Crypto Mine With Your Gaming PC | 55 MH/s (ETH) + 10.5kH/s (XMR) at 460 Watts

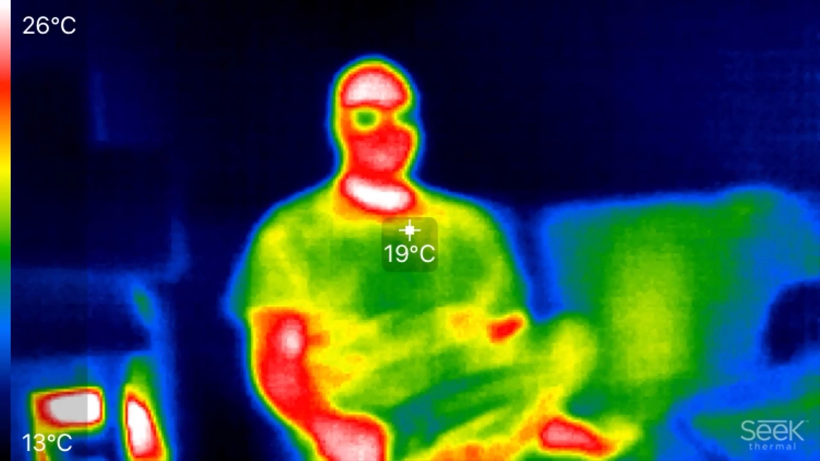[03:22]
On screen: spot 19°C, scale top 26°C, scale bottom 13°C
So right here is a thermal camera showing the heat given off of various objects.
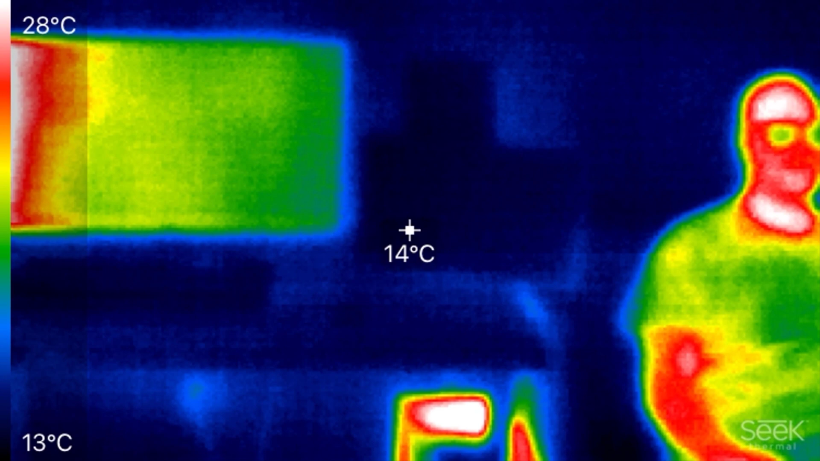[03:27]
On screen: spot 14°C, scale top 28°C, scale bottom 13°C
You can see the PC right there has a lot of red spots
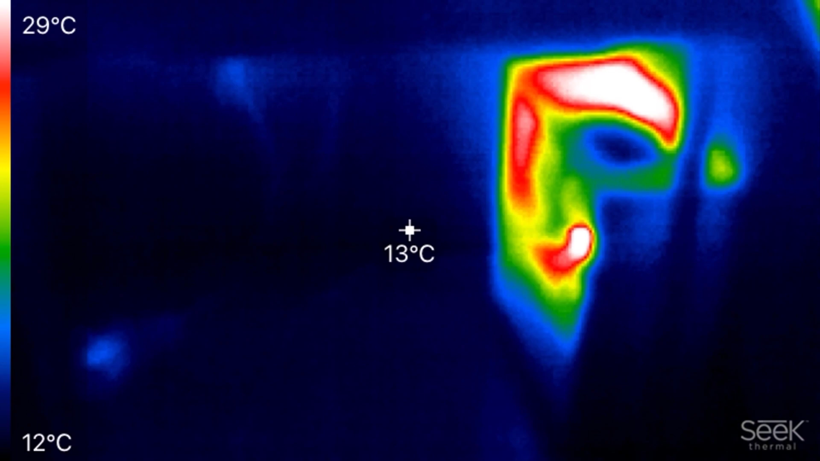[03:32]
On screen: spot 13°C, scale top 29°C, scale bottom 12°C
mostly where the GPU is located as well as around the CPU where the exhaust for the heat sink is.
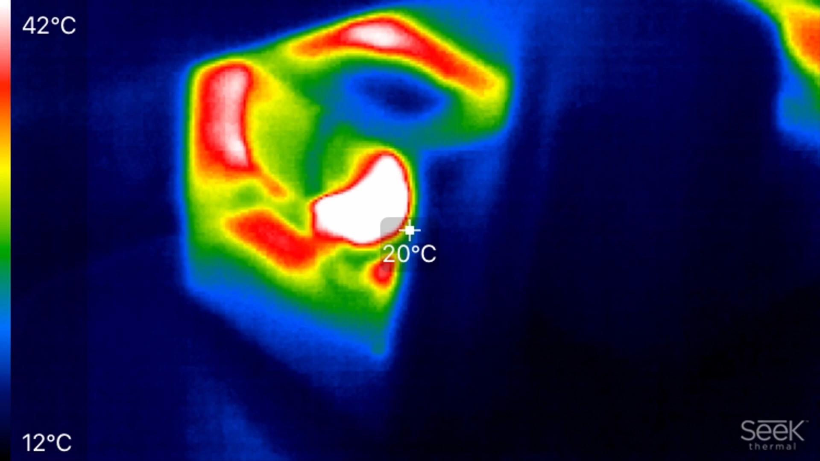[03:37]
On screen: spot 20°C, scale top 42°C, scale bottom 12°C
Despite Vancouver being known for having its dark and cold winters, without a doubt it is apparent that this rig has done an excellent